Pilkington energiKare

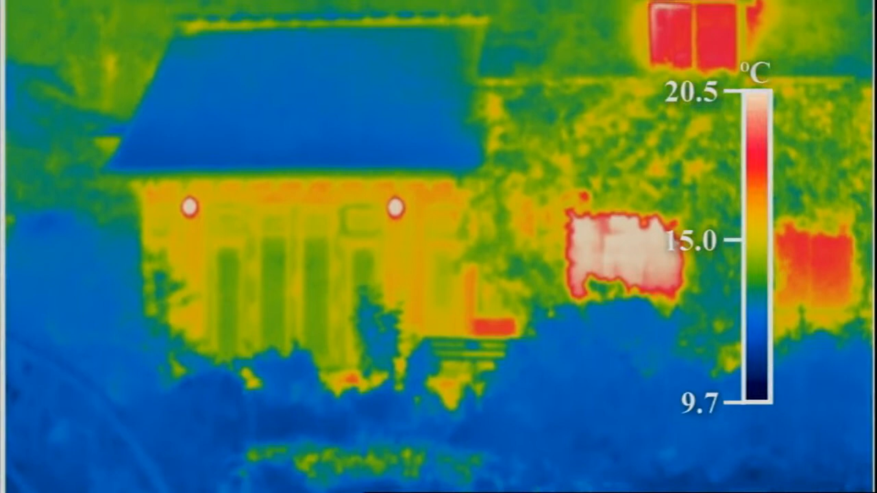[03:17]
On screen: scale top 20.5°C, scale bottom 9.7°C
The green colour of the Pilkington EnergiKare windows in the kitchen extension shows
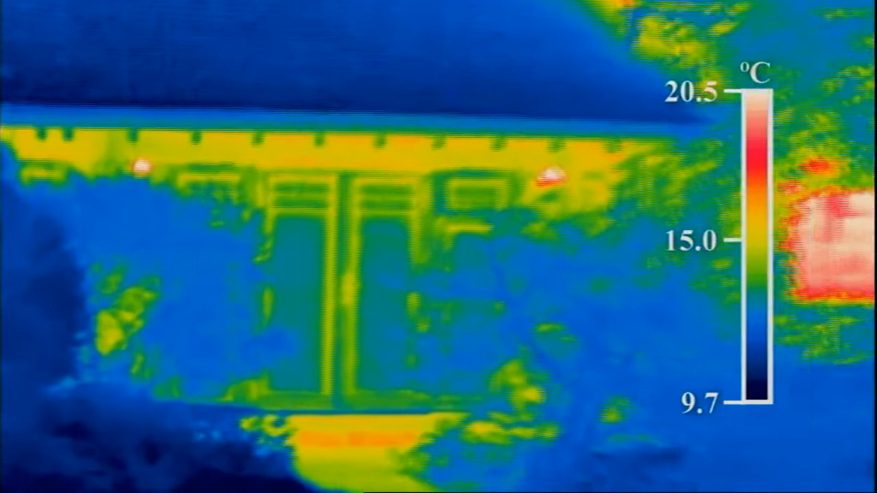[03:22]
On screen: scale top 20.5°C, scale bottom 9.7°C
that very little heat is escaping from the room.
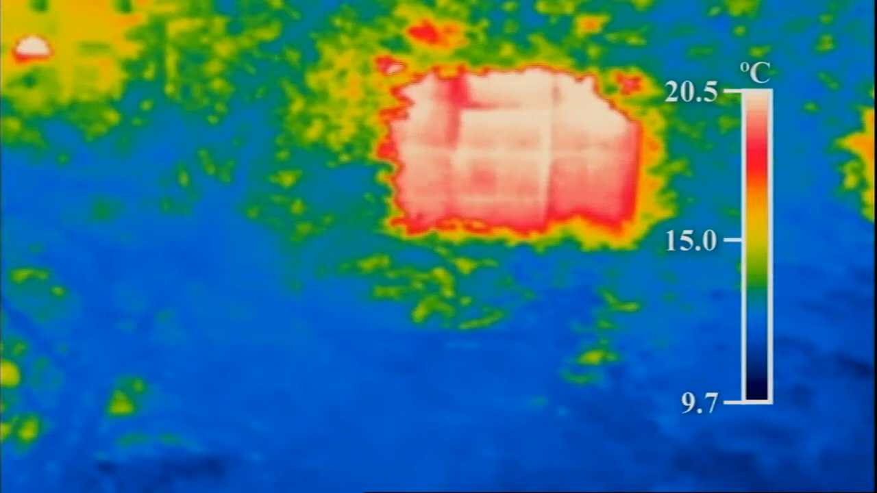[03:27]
On screen: scale top 20.5°C, scale bottom 9.7°C
But the red colour of the original single glazed kitchen window shows it to be losing significantly more heat.